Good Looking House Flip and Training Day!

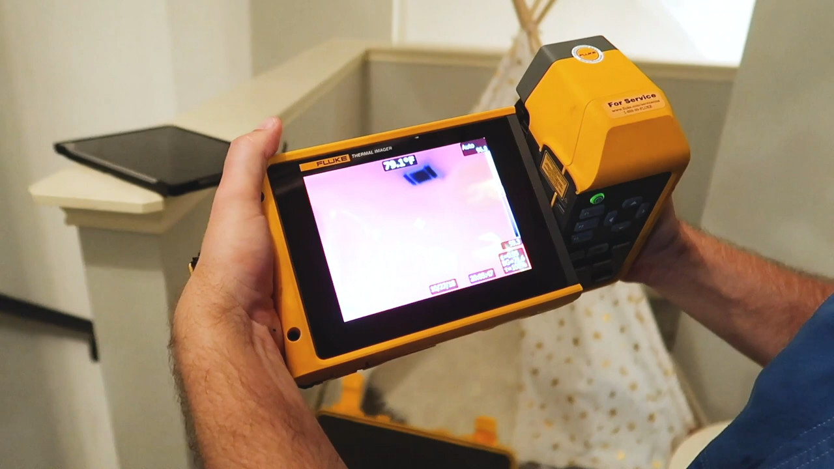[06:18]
Predator. So what do we got coming out of that vent over there?
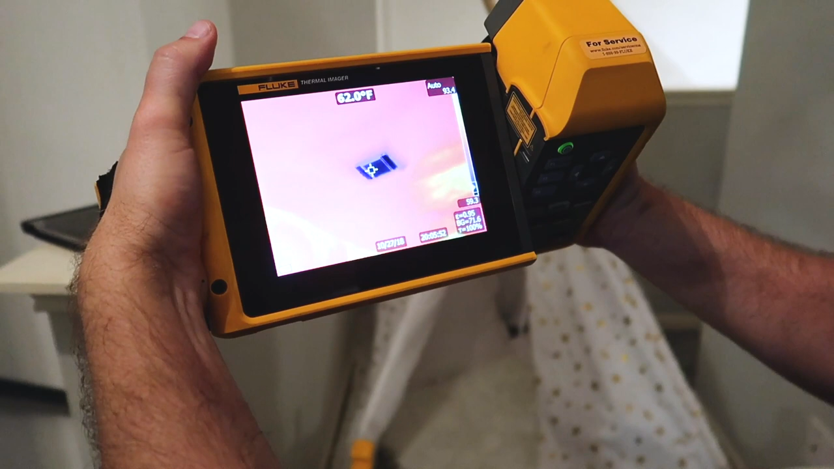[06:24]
That's a 62. 60. And you got 67 with the Tim gun, didn't you? Yeah. Yeah. All right. So one of those is not calibrated, right? I bet it's the Tim gun.
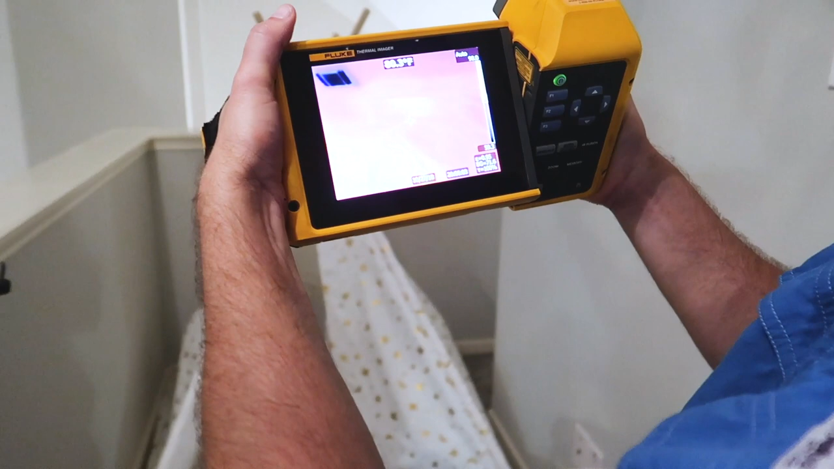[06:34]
Probably. Yeah. Yeah. That camera is just a little pricey. Got a little insulation.
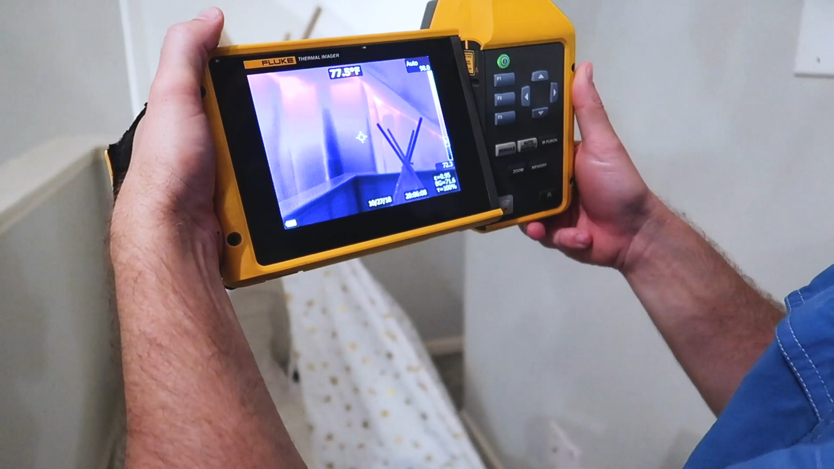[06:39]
I would say that's pretty normal for the age of the property.
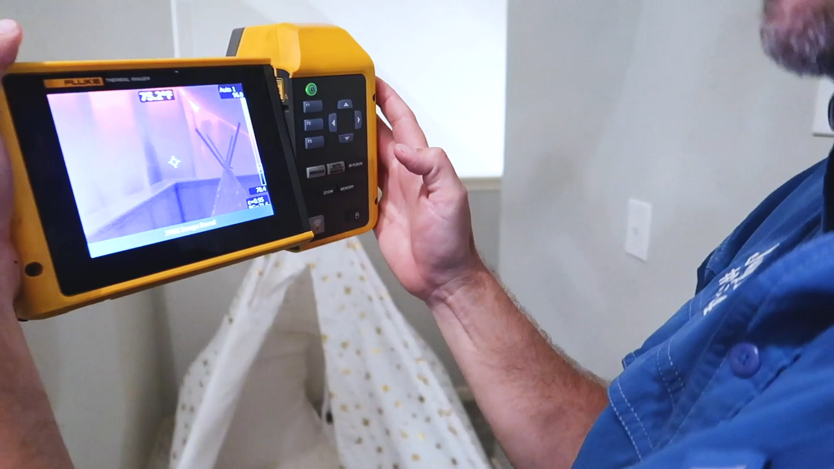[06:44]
But, um, yep, missing there. Right there. And then what's the temperature coming out of that register over there?
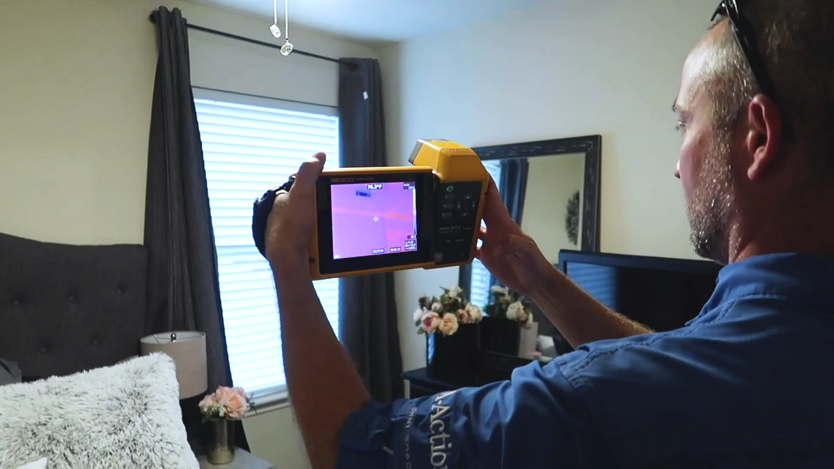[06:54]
About 55.
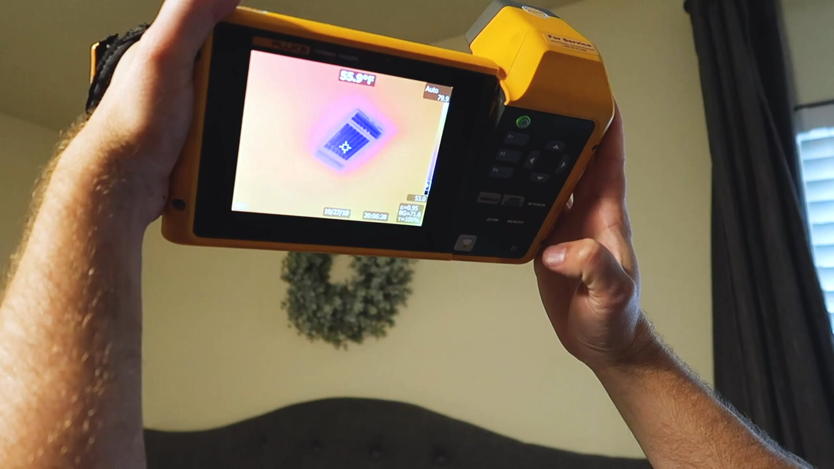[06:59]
56. So it's still about a six or seven degree difference between the two. Yeah.